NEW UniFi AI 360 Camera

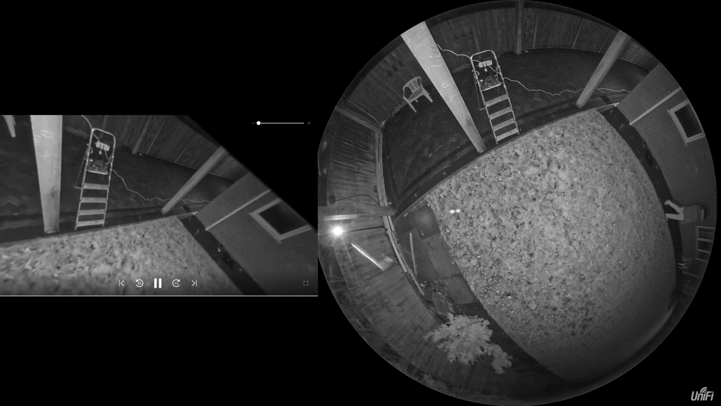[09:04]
of the 360 camera but it seems to have got lost in its PTZ functions so not quite sure what's going on there maybe there's a software bug or just something isn't right but it was working perfectly fine during the day but when I started in the evening it just wouldn't play ball but you can see from the video there anyway